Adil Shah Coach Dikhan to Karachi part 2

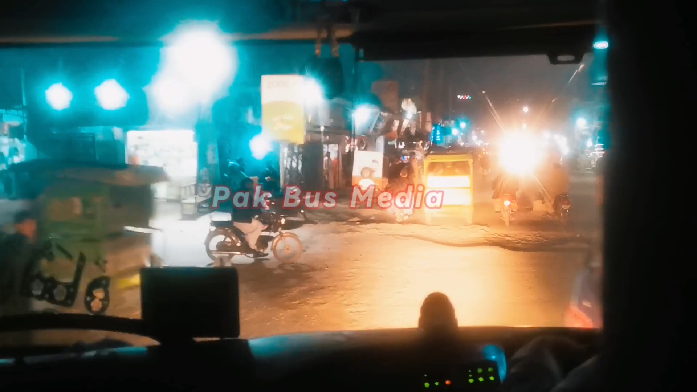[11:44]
और यहां पर स्टाफ ने अनाउंसमेंट की थी कि सिर्फ पैसेंजर उठाने के लिए रुकेंगे, कोई नीचे ना उतरे, लेकिन उसके बावजूद चार पांच पैसेंजर नीचे उतर गए और कुछ लेने के लिए,
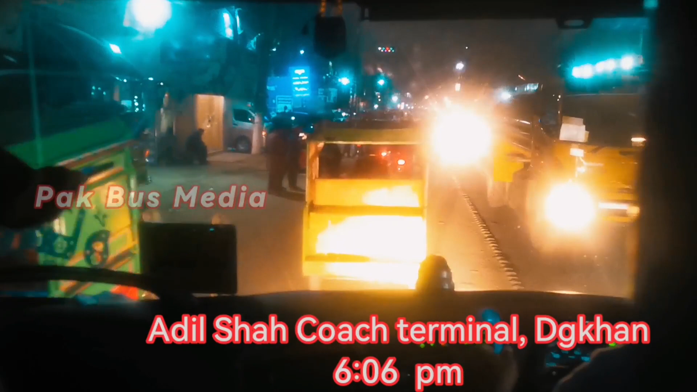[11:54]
जिसकी वजह से गाड़ी तकरीबन 15 मिनट बाद रवाना हुई।
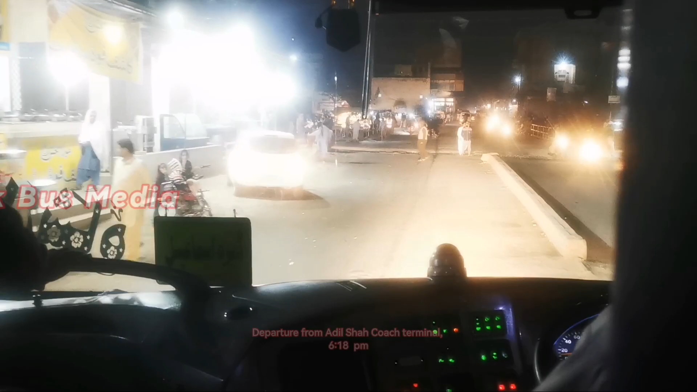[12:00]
6:06 पर हम यहाँ पहुँचे और 6:18 पर 12 मिनट के स्टॉप के बाद गाड़ी यहाँ से निकली।